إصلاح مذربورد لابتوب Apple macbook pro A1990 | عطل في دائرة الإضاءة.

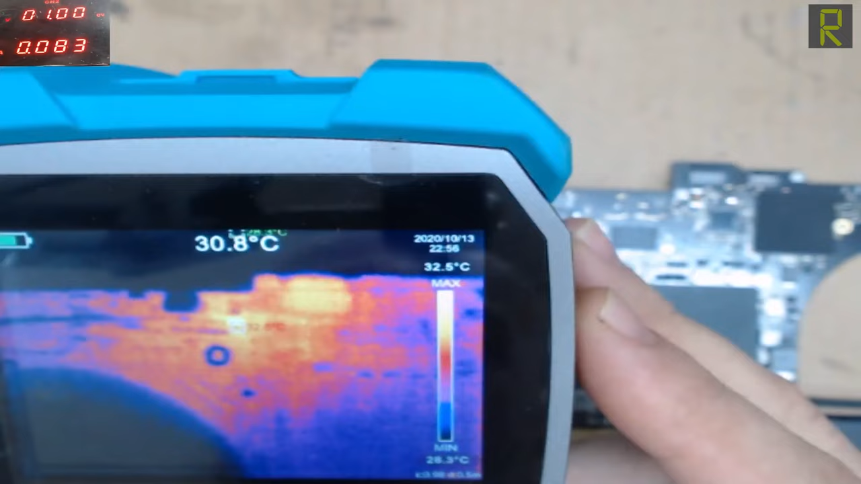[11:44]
On screen: spot 30.8°C
وفعليا على الكاميرا الحرارية يعني اقصى درجة الحرارة. احنا وصلنا لها اتنين آآ وتلاتين.
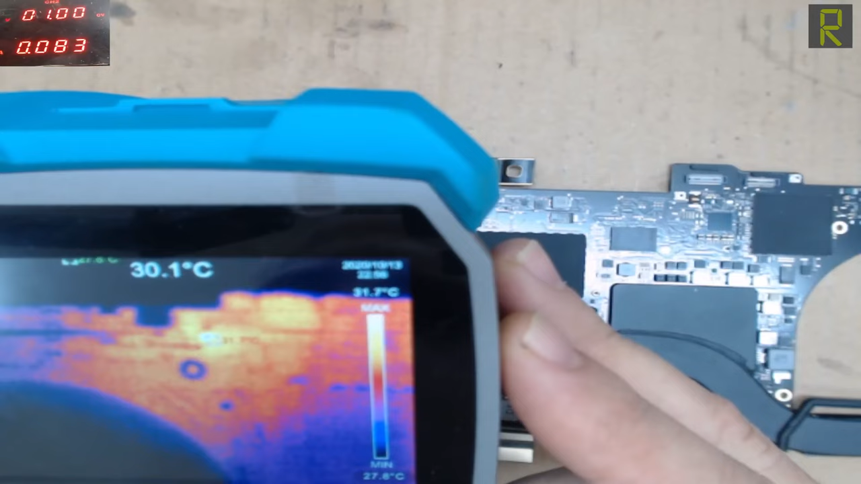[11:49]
On screen: spot 30.1°C, scale top 31.7°C
يعني تقريبا تقريبا ما تكون معايا
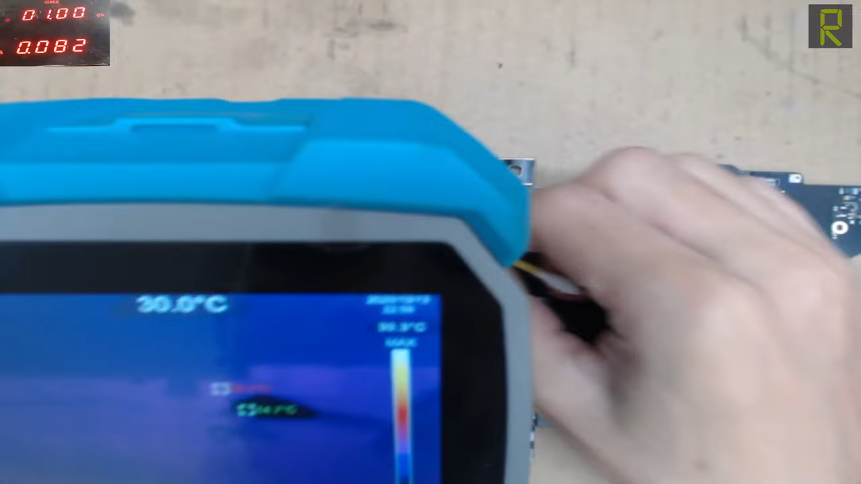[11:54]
في المنطقة دي. وهي فعلا منطقة المكسفات. تمام?
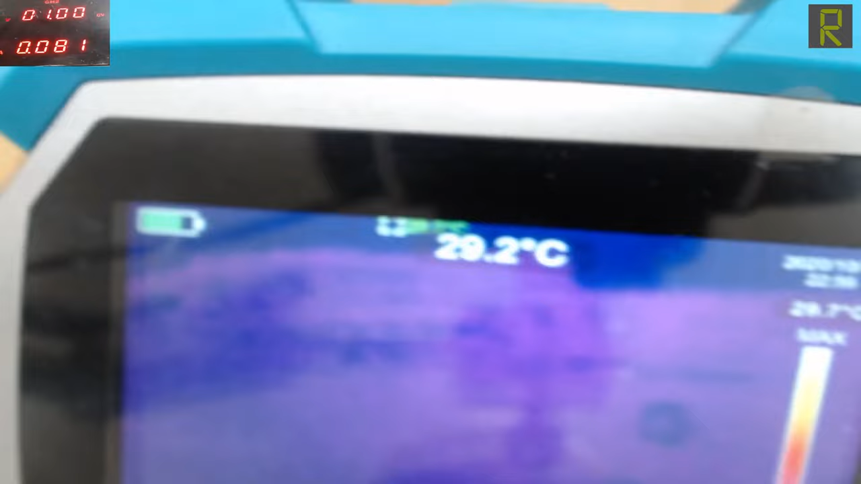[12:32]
تمام? طيب خلونا كده نزود الفولت شوية على سبيل مسلا نخليها مسلا اتنين فولت. السحبة بتاعنا دلوقتي يزاد آآ تقريبا حوالي ربعمية ميلا امبير.
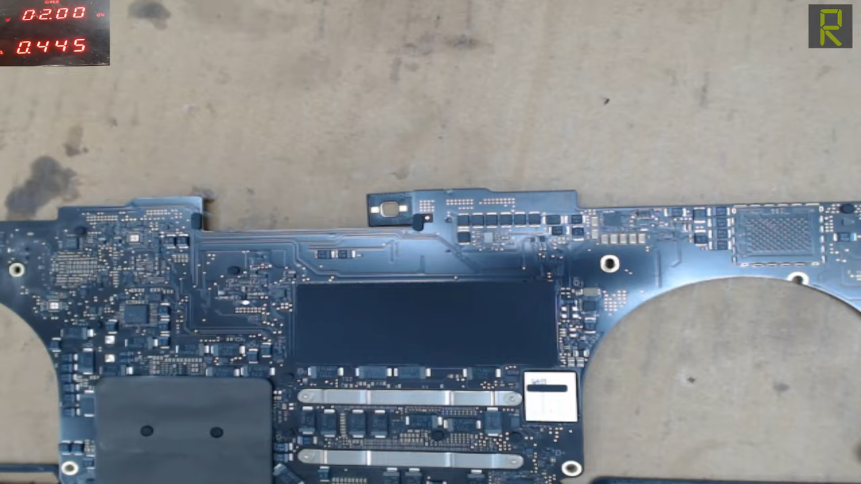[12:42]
او شفنا الطرف ده. نلاقي فيه حرارة هنا عندي. ارفع لك بس الكاميرا شوية عشان طب الصورة اضحة بالنسبة لك.
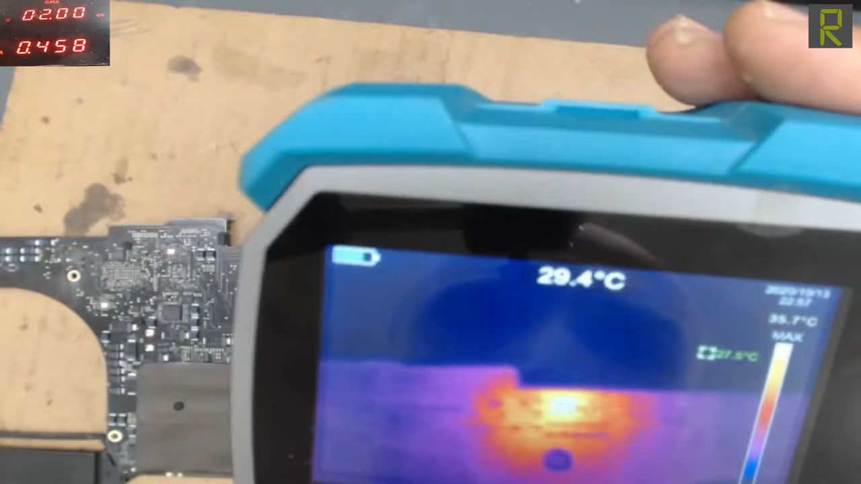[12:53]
On screen: spot 29.4°C
نلاقي فيه حرارة عندي ولكن درجة الحرارة يعني خمسة وتلاتين ستة وتلاتين. واضح ان الطرف التاني هو اللي عندي فيه مشكلة والنحية التانية من البوردة هي اللي كان المشكلة.
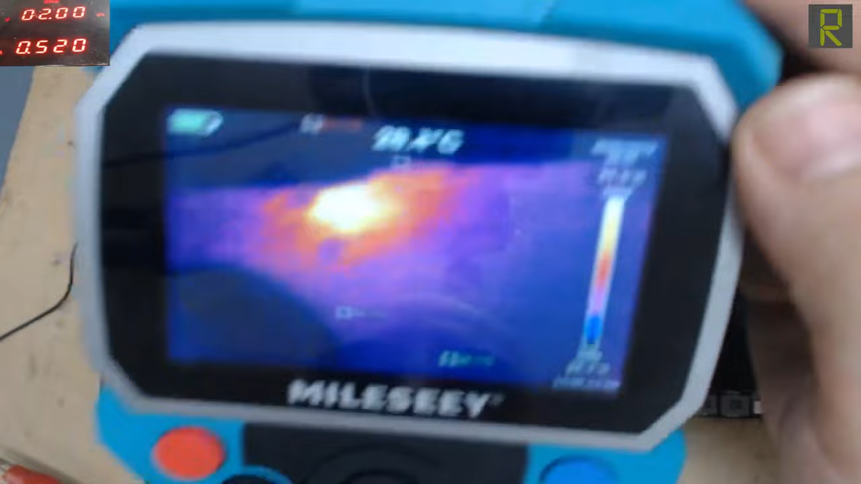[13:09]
هنا على الكاميرا الحرارية يعني درجة الحرارة تلاتة واربعين.
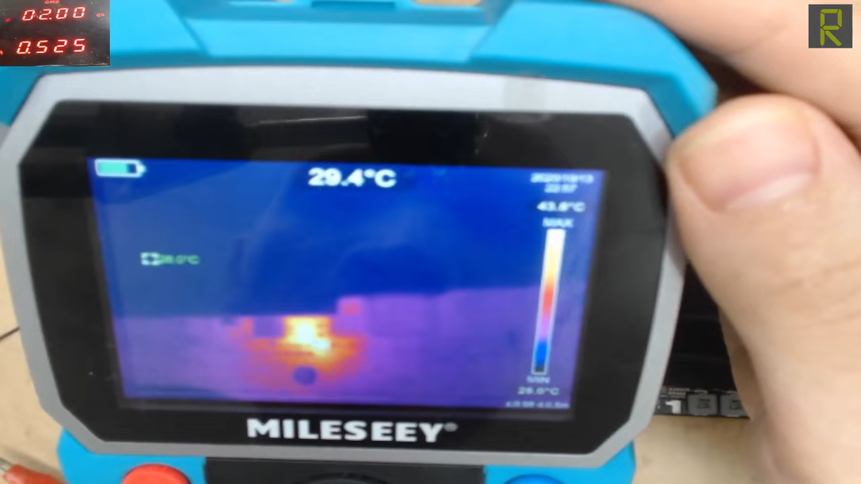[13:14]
On screen: spot 29.4°C
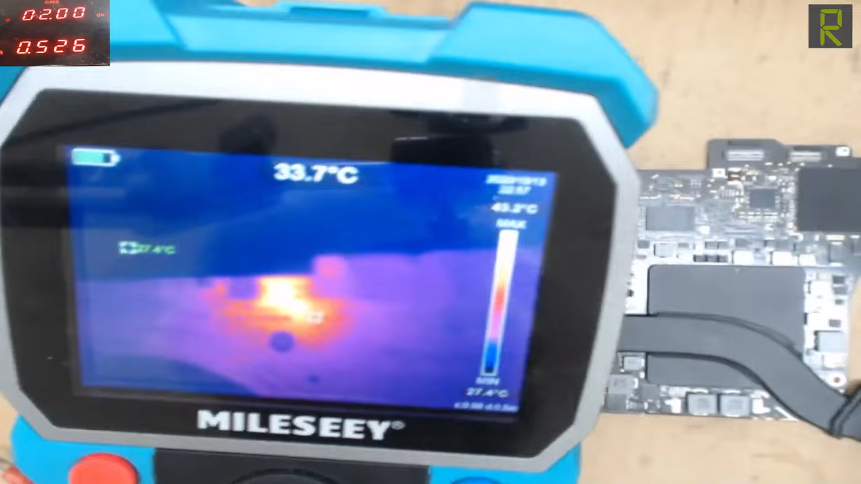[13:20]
On screen: spot 33.7°C
وتقريبا المكسف اللي تحت ده هو اللي فيه مشكلة هو عندي طبعا اكتر من درجة حرارة
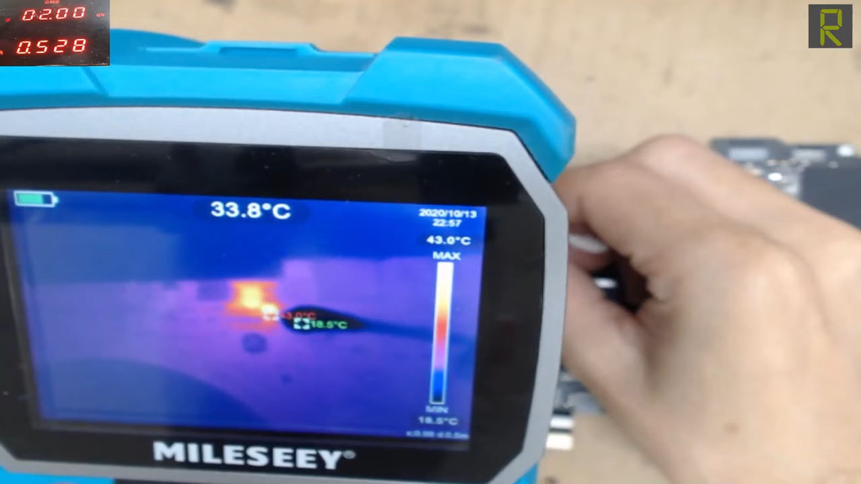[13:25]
On screen: spot 33.8°C
ولكن المكسف ده فيه مشكلة. فبنسبة كبيرة جبتا المكسف ممكن يكون فيه مشكلة.
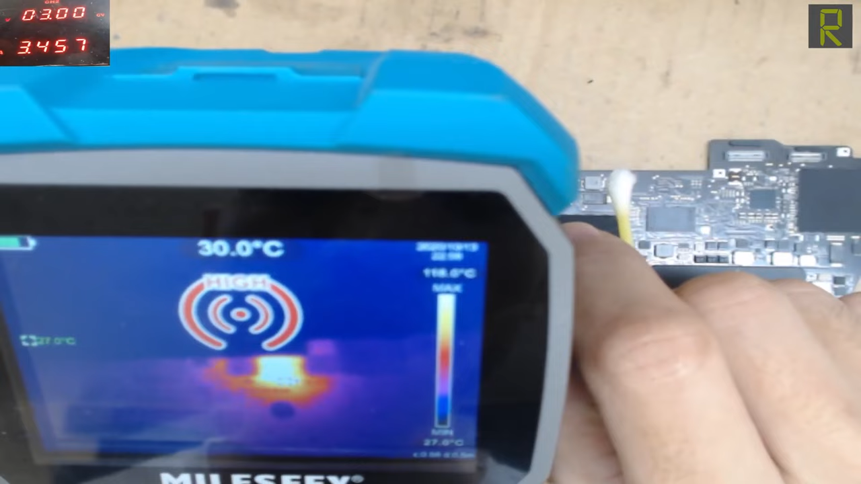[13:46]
On screen: spot 30.0°C, scale bottom 27.0°C
ودرجة الحرارة تجاوزت المية وعشرين آآ درجة.
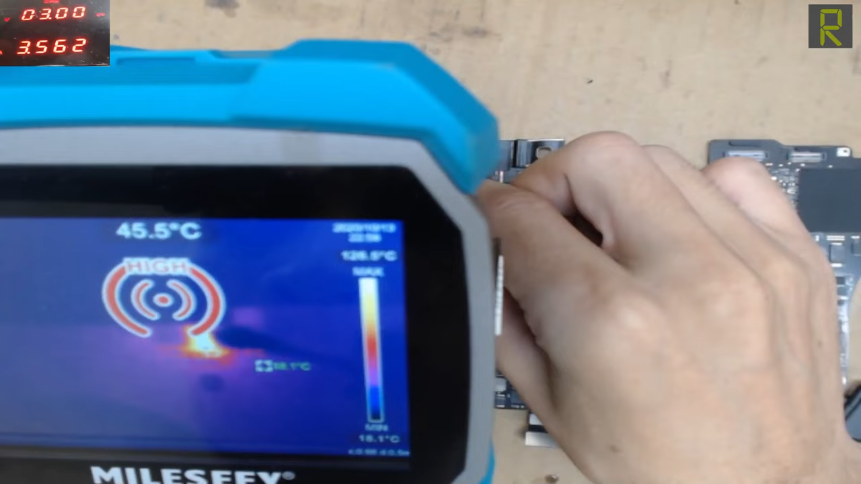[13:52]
واللي بيسخن معي دلوقتي الضايد
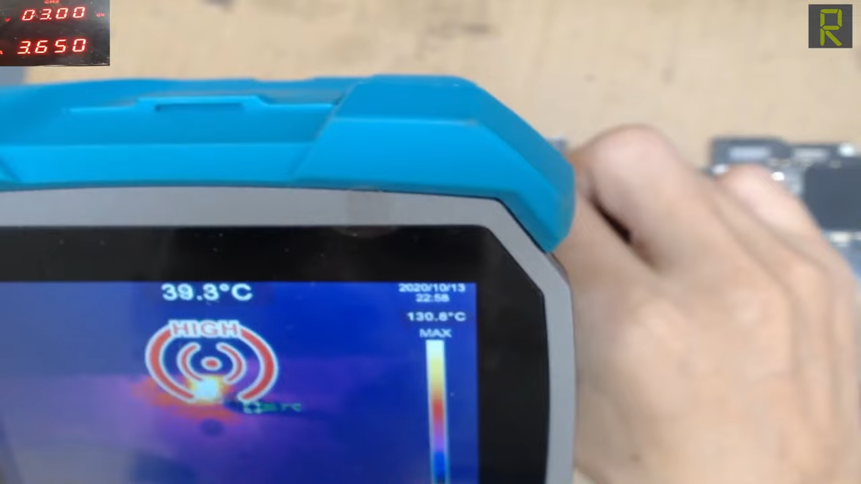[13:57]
On screen: spot 39.3°C
والمسفت وكمان آآ المكسف. تمام? طيب خلينا نوقع في ونشوف الكلام ده اكتر تحت الميكروسكوب عن طريق آآ الكحول اللي عندنا او التنر تمام?